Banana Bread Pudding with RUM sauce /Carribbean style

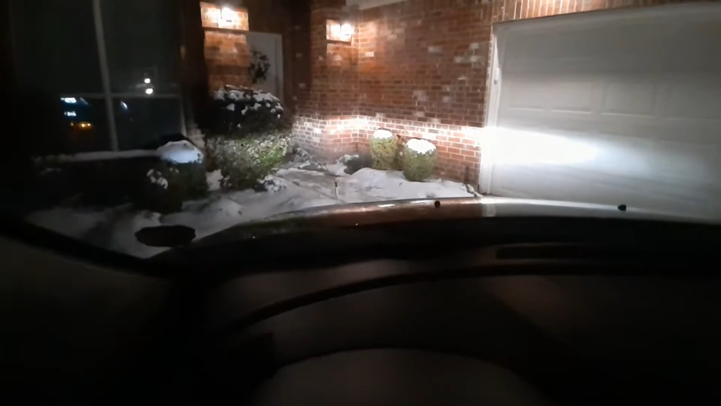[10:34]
So I'm driving to the Kroger It's not far It's very scary My normal landmarks are gone Such as the sidewalk and the grass So let me see if I can get out of here With scents
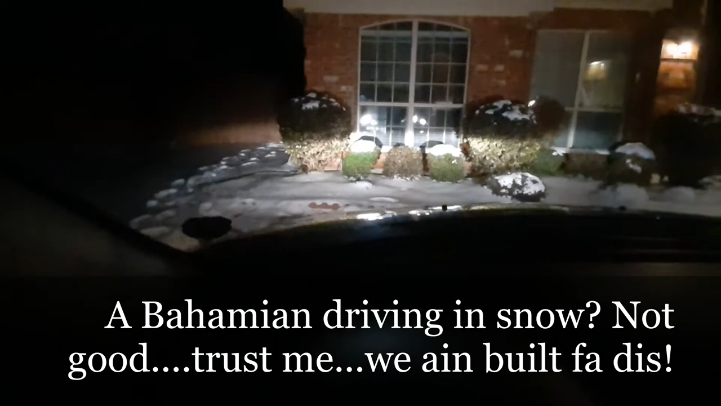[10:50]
I needless to say this is Not my strong point I'm just proud of myself for getting in the car It's my house My frozen house